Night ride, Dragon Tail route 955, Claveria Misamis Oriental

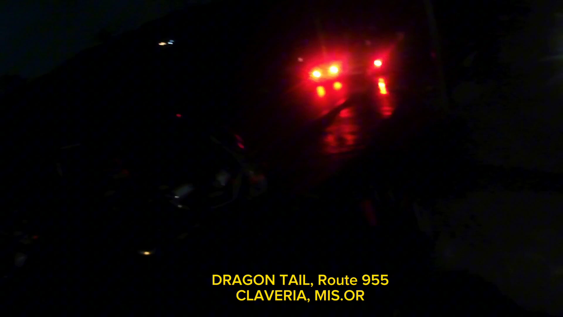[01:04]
Doon lang ta pang ang hayag ba masyer. Sangsuryari.
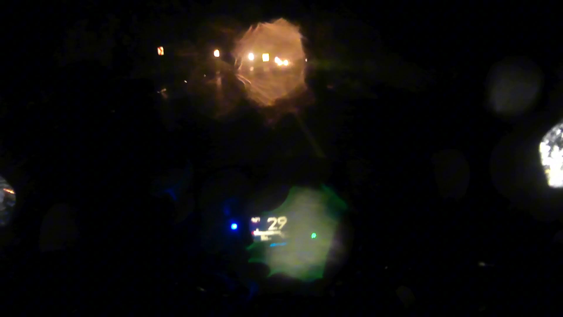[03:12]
Ano, straight on, di ko kita.